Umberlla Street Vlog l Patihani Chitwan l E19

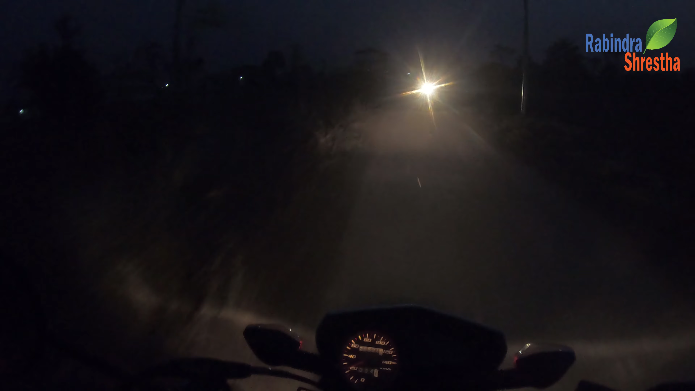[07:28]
प्रगति नगर मिलन टोल दिदीको श्रेष्ठ किराना पसल जीवन श्रेष्ठ किराना पसल
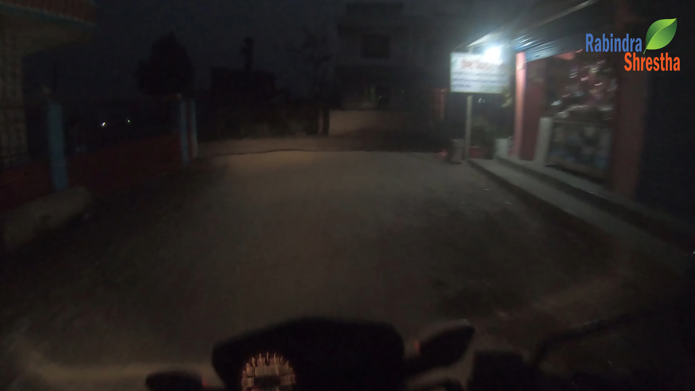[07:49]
मिलन टोल देउचुली नगरपालिका 14 नवलपुर मिलन टोल